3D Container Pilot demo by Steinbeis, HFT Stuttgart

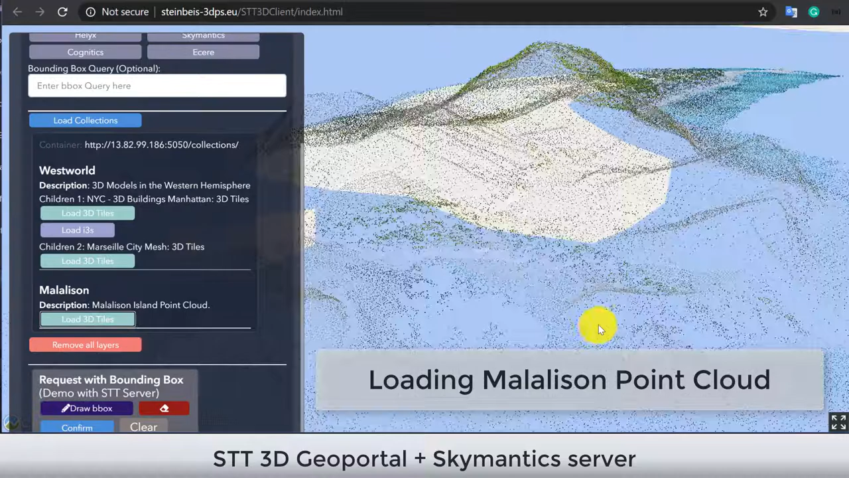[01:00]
This example shows the point cloud data around the Malalison Island in Philippines fetching from another 3D container server.